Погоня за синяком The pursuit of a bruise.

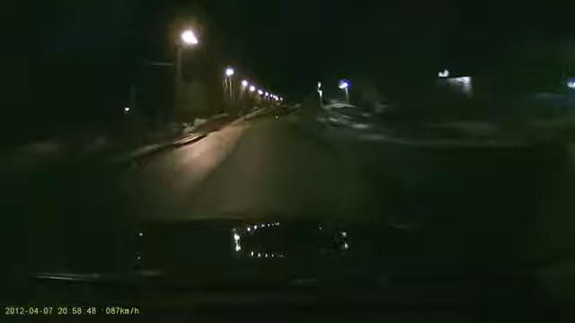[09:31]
Нет, не сворачивает. Бля, сейчас как уебёшь его куда-нибудь. Что попало творит вообще? Да. Ты что-то, по-моему, на YouTube можно увидеть. Да, можно. Тихо-тихо, да. Так, улицу на. Это какая у нас улица?